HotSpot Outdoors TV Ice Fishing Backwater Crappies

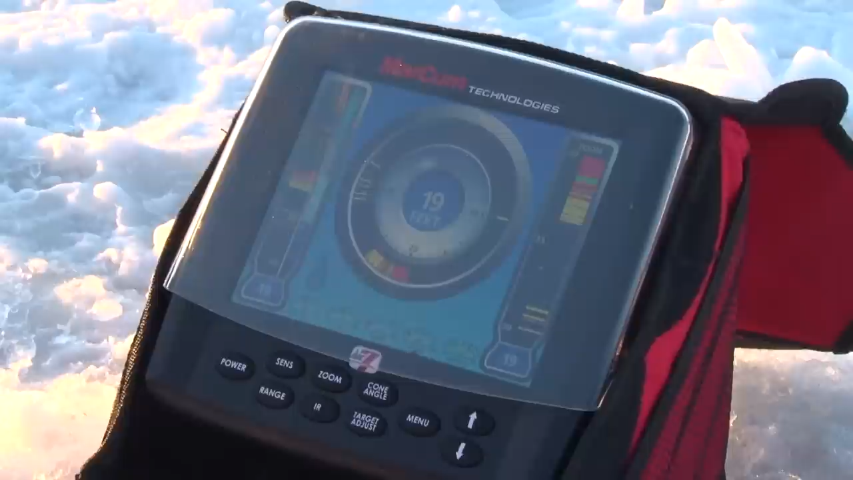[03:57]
We're running for about 20 feet of water here, that fish literally came in at about 5 feet.
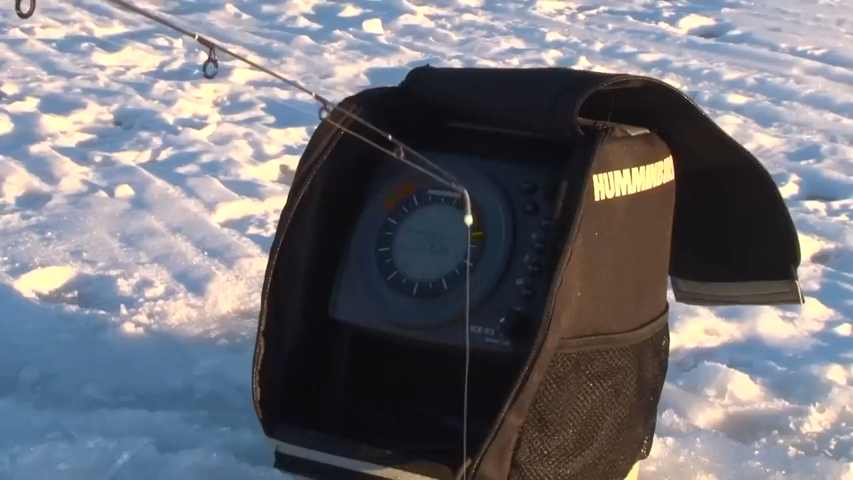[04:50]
We're fishing in about 19 to 21 feet and it seems like the less active fish are hanging around in